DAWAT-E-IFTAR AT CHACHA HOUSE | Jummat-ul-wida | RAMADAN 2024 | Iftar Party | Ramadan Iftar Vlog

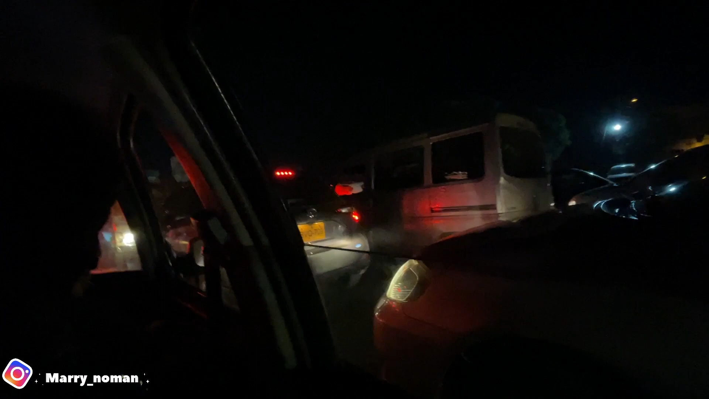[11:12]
आज है फ्राइडे नाइट और बहुत ट्रैफिक है क्योंकि ये लोग शॉपिंग के लिए निकले हुए हैं।